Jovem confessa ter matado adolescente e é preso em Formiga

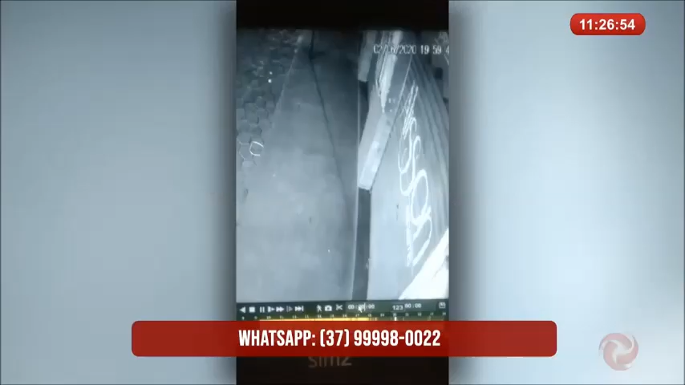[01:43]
Uma imagem de circuito de segurança mostra a adolescente andando pela calçada e logo depois aparece o suspeito, que a seguiu por cerca de 350 metros, até anunciar o assalto. O intuito inicial dele era a subtração do telefone.